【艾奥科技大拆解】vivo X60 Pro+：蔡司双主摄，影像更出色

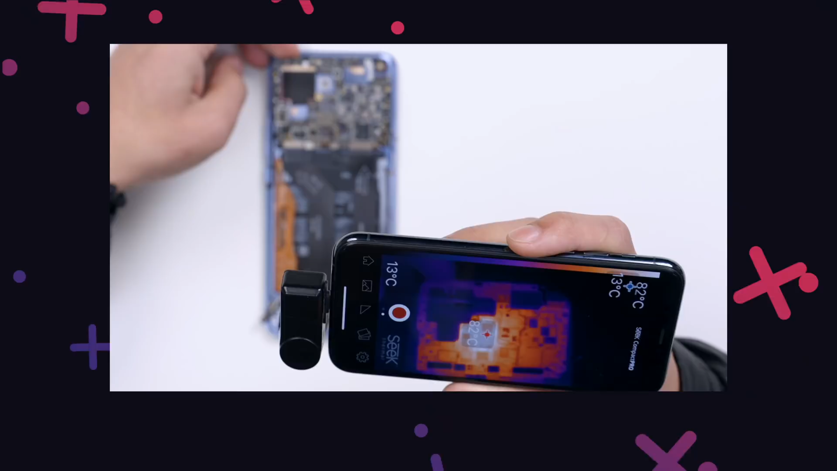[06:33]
之前在测试小米11的时候极限温度是达到了83度而当我们连接散热桶管以后再次跑分最高的温度也达到了46度左右毕竟888的功耗是名不虚传的不过在拆机之前我们在室温20度左右的情况下进行了跑分和一小时的原神游戏测试背面的最高温
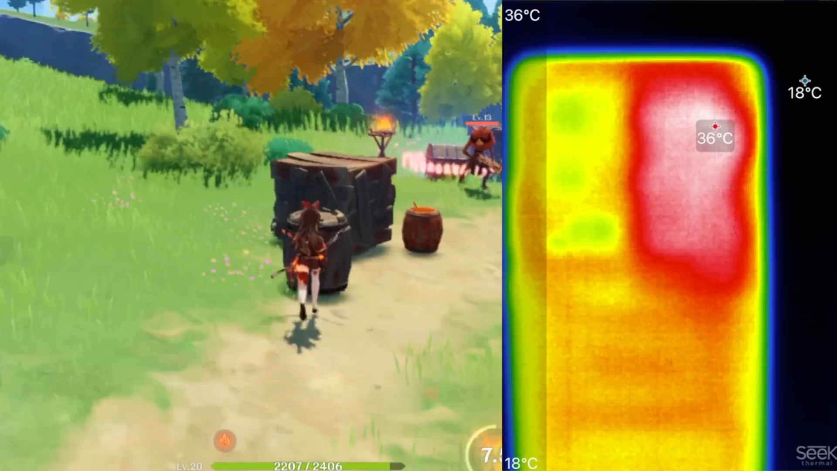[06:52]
On screen: scale top 36°C, scale bottom 18°C
度为36度这也说明了机器整体的散热措施做的还是非常到位的作为Weaver的超大杯X60 Pro家在影